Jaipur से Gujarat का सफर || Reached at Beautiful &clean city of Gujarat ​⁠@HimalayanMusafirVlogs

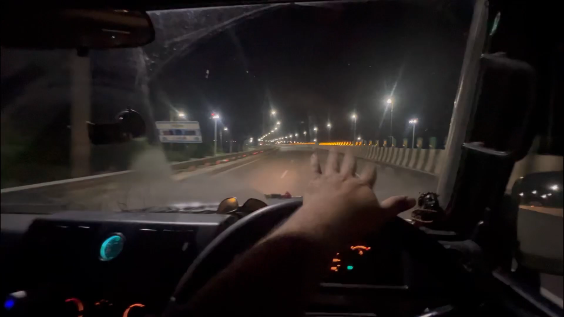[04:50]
रात के बच चुके एक और मैं अभी अज मेर से एक्सप्रेक्स हाइवे पे चड़ा हूँ जो डारेक्ट ममबई जा रहा है और यह कुछ आइसा एक्सप्रेक्स है
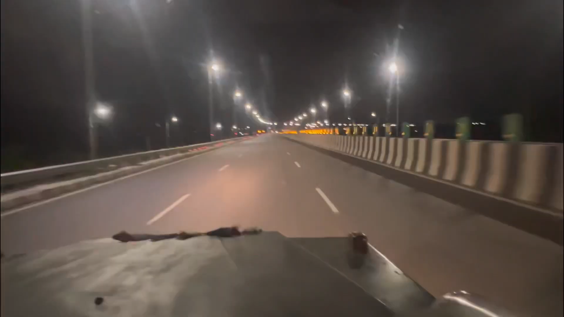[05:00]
तब यह दो गंडा चला के फिर रुकते हैं कहीं आगे डापे डूबे पे
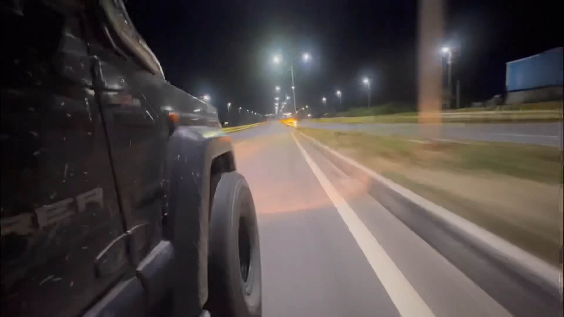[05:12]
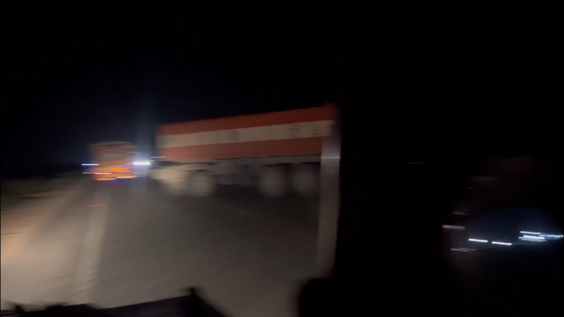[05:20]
तो दोस्तों यहाँ भी अक्सिनेंट हो चुका है